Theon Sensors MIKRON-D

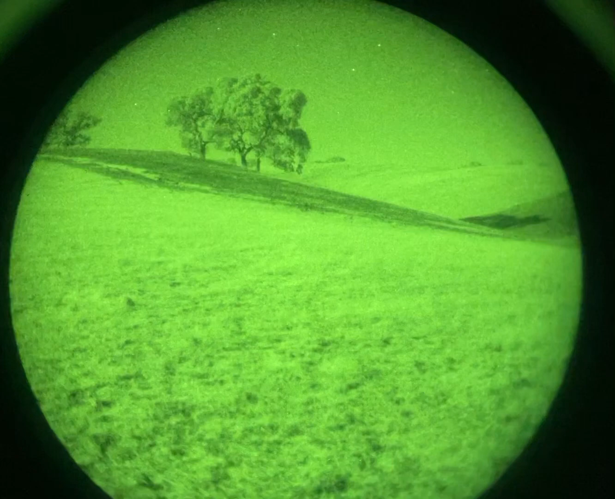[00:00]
These are my 16 millimeter Theon Sensor Micron Ds. They're using a Photonis 16 millimeter tube and they look gorgeous in a full moon.
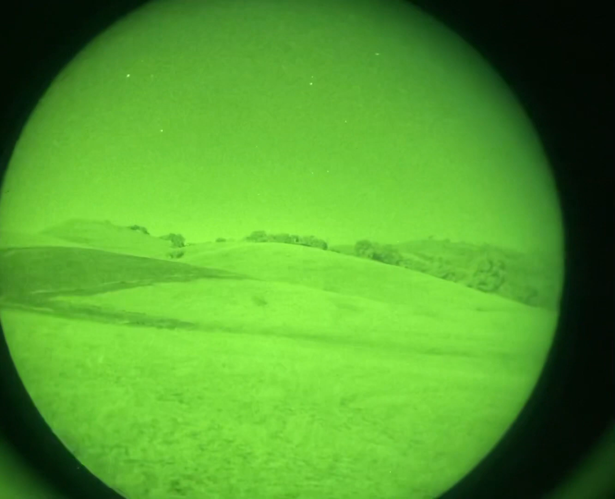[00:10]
Absolutely gorgeous. And all this highlight, ambient light. God, just gorgeous.
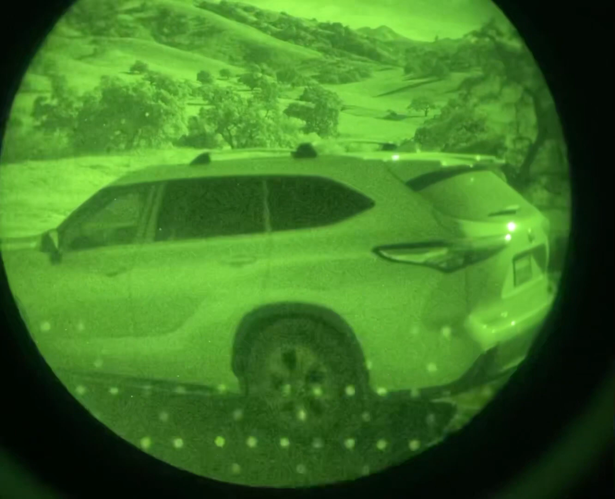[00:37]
Active IR from the stupid iPhone.
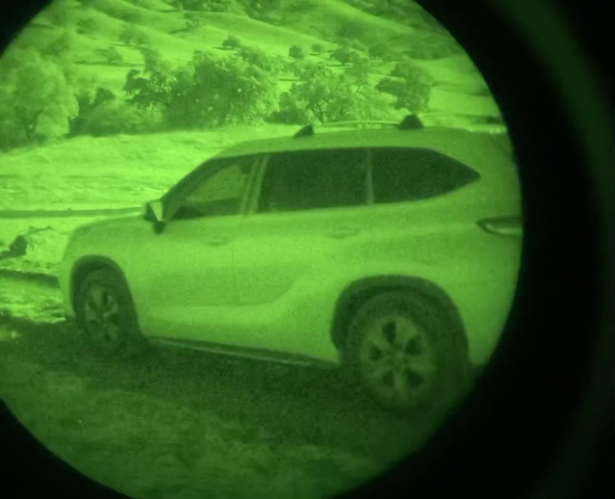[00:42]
Just look how crisp those look. Damn.